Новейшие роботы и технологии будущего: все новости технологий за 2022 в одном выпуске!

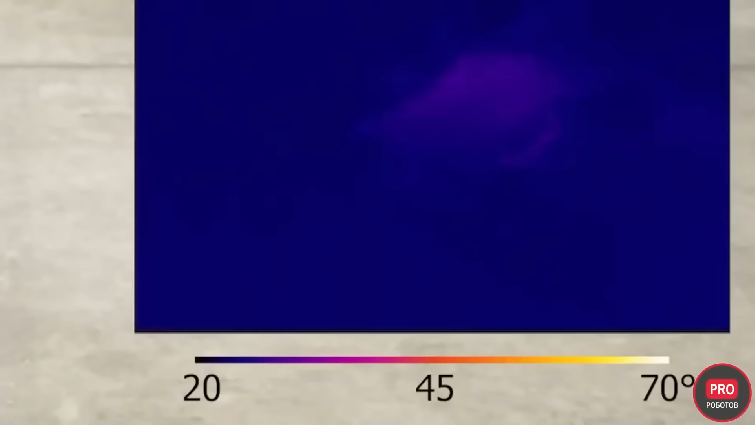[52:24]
а затем он снова остывает и принимает стабильную форму до следующего нагрева.
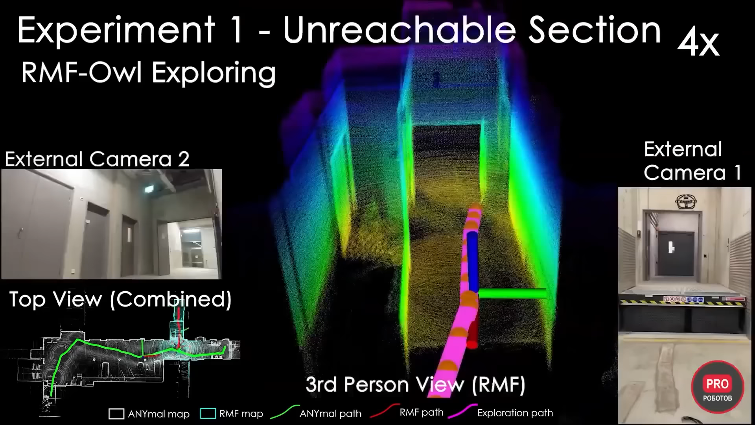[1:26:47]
Система должна использовать сильные стороны двух роботов.
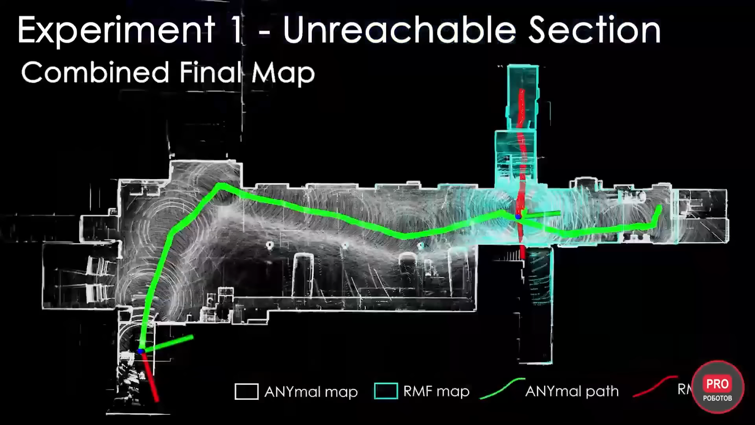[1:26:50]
Другими словами, дрон должен исследовать области,
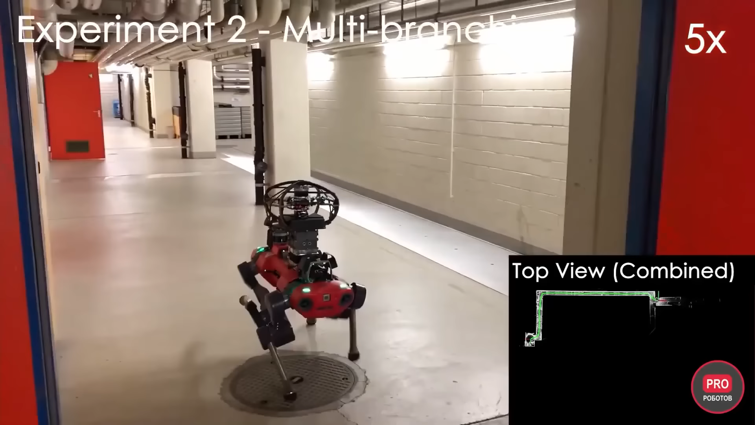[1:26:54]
недоступные четвероногому роботу, а робопёс поможет беспилотнику экономить заряд, перенося его на дальние расстояния.
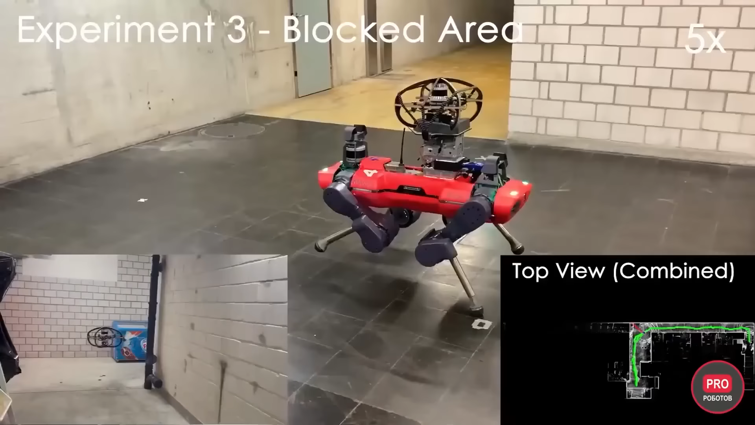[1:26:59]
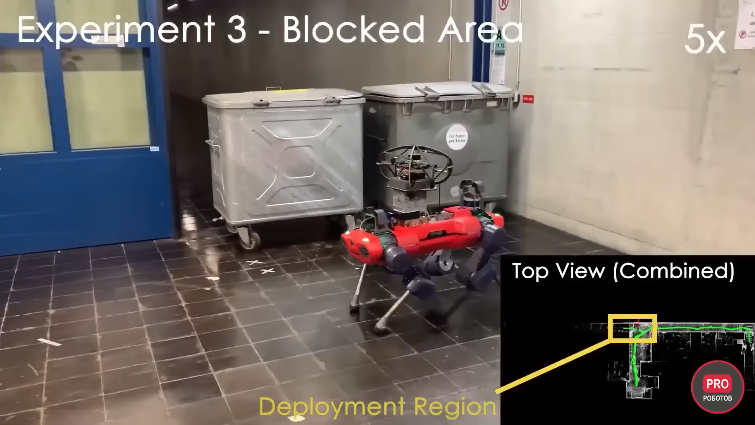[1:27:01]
Интереснее всего здесь способ, которым дрон крепится к ходячему роботу.
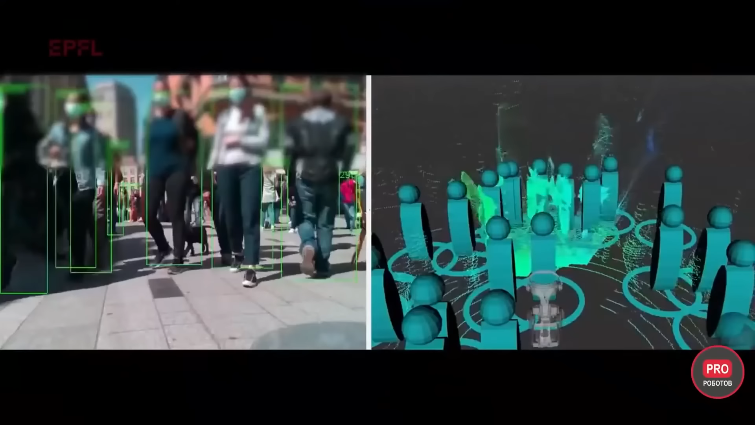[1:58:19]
чтобы он мог анализировать и реагировать на своё окружение, а также бамперы, чтобы он чувствовал столкновение.
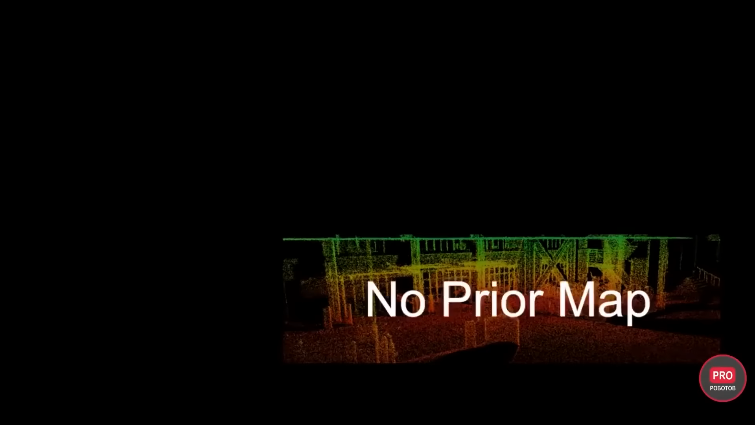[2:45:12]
то есть данные с камеры и блока, с акселерометром и гироскопом.